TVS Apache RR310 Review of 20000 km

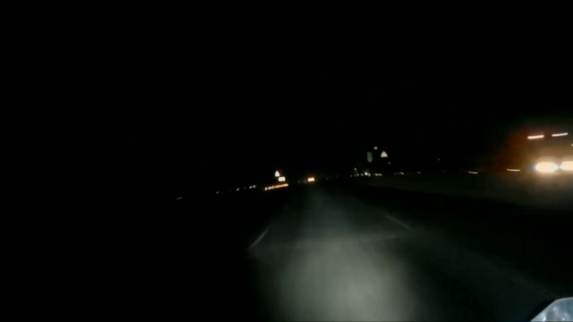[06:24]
night riding में मुझे काफी comfortable लगी है और मुझे extra light लगाने की ज़रूरत नहीं पड़ी यह सारी बात थी जो मुझे अच्छी लगी इस बाइक